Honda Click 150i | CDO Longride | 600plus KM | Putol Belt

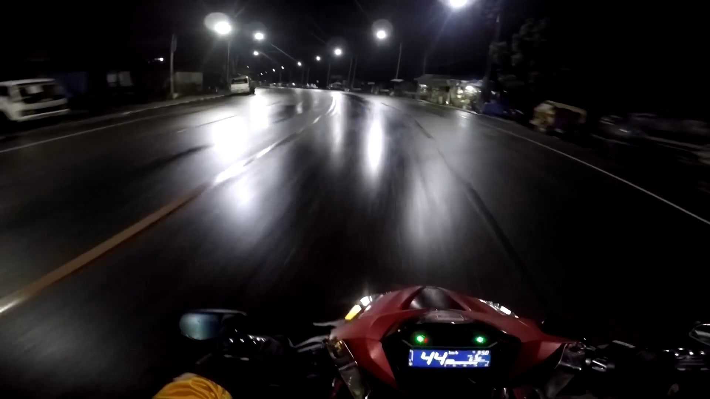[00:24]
Tulong ride namin ngayon mga paps, patungo kami ng Cagayan de Oro City. Tatlo lang kami ngayon mga paps, patungo ng Cagayan. Shoutout kay Bayaw sa Mutubox YouTube channel.
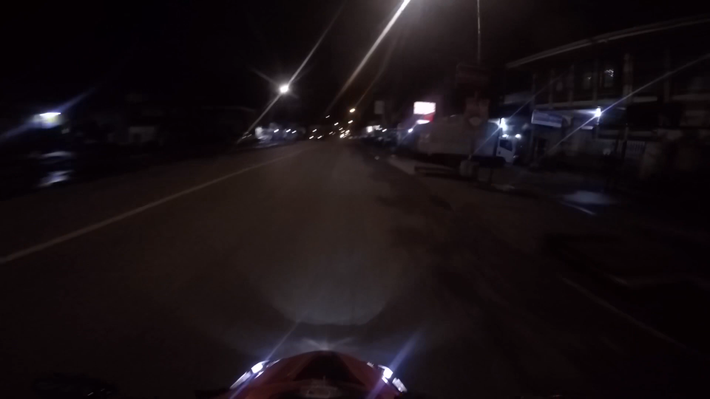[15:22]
Hingoog City. 12:30 na sa ating gabi. Hey mga paps, andito na kami sa Hingoog City.
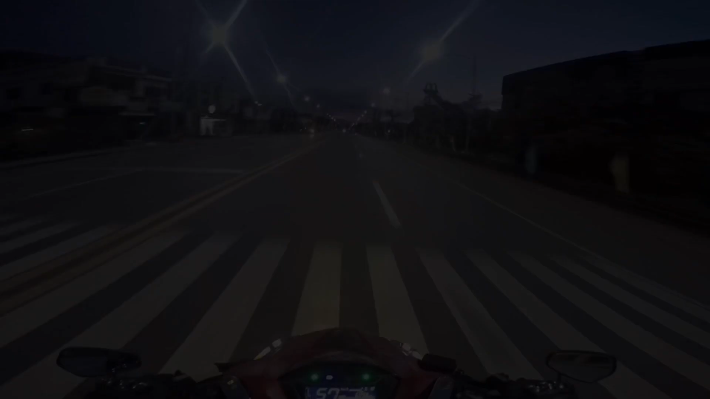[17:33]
Namin ng Surigao City. 5 a.m. na. Maliwanag na oh.